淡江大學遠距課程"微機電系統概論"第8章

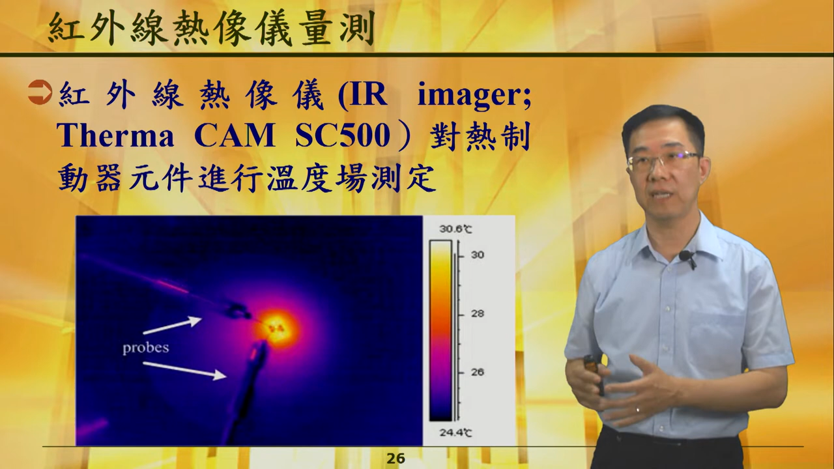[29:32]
大概升6度而已好像不是很厉害可是事实上里面最高最高的温度的上升可能到达40度是以上那这个就是代表说我们在量测上面如果说没有办法用微机电去量微机电的话用大的机器去量这个很小的元件其实它还是有所不足的好我们继续来看静电式的制动器